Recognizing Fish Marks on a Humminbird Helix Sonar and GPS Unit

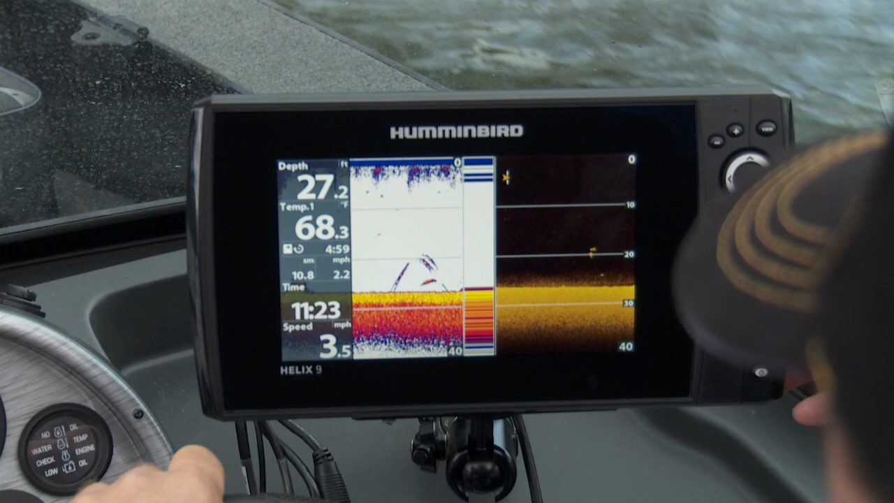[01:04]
On screen: depth 27.2 ft, water 68.3°F, speed 3.5 mph
So you come over it, fish is right underneath you, and you come over it back this way, there's a little bit more of an angle to that beam, and it paints the downside of the arc, right? Okay. But here's the deal.
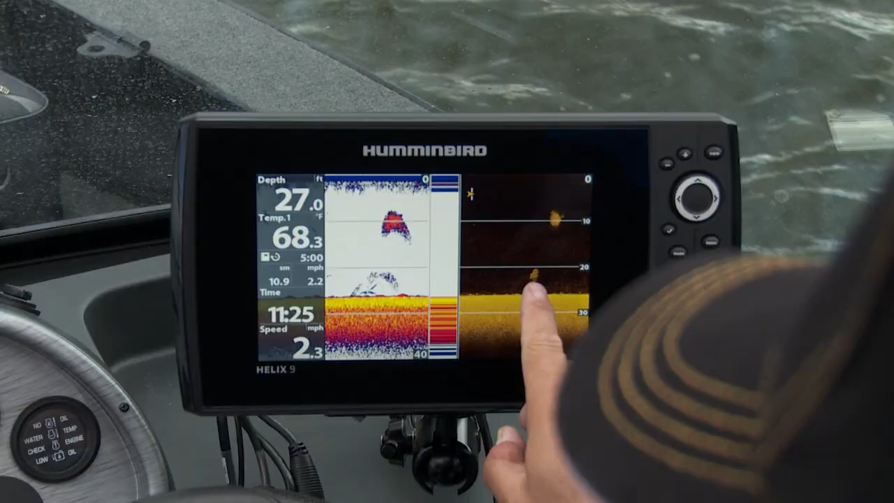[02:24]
On screen: depth 27.0 ft, water 68.3°F, speed 2.3 mph
So I know if I see something between the surface and the bottom, it probably is a fish when it's suspended like that. Perfect arc or not, doesn't matter. Sure. I'll fish blobs, and I catch a lot of blobs on that sonar. Well, and the other thing to keep in mind, too, is when those fish are on the bottom, this is one of the great things about these Helix units. It's actually gonna paint that fish on the bottom in a different color.
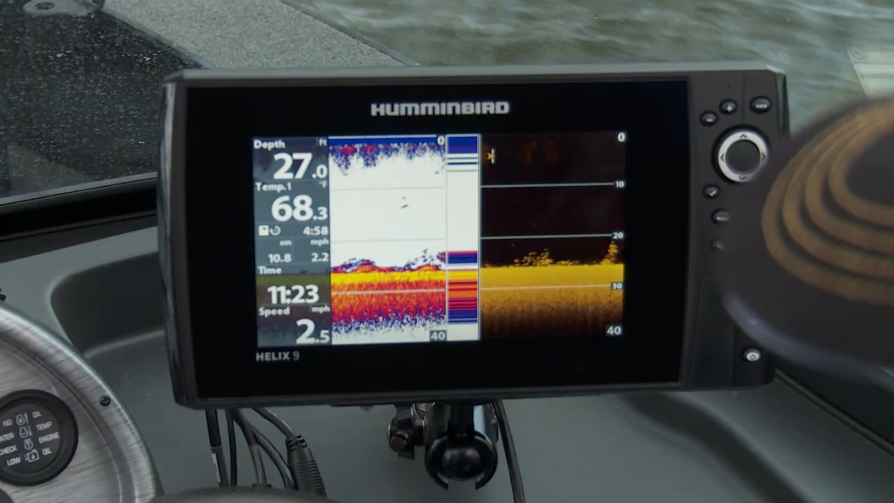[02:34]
On screen: depth 27.0 ft, water 68.3°F, speed 2.5 mph
I then can go to my down imaging too.
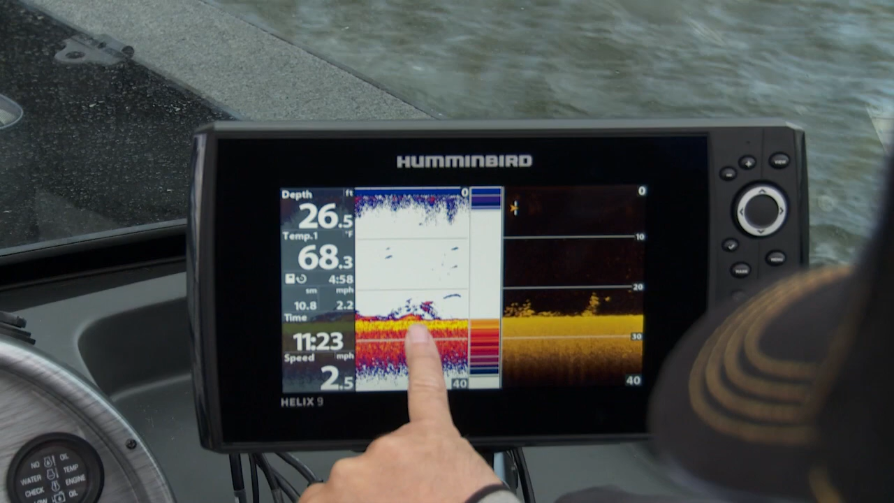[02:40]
On screen: depth 26.5 ft, water 68.3°F
So even if it is that straight line, you're still gonna be able to decipher if it's a fish, whether he's up, whether he's down, whether it's an arc, whether it's a straight line. All said and done, you're gonna be able to see it on these Helix units. And I'll tell you what, I've never seen anything that's more clear and bright than this unit, and it shows me everything.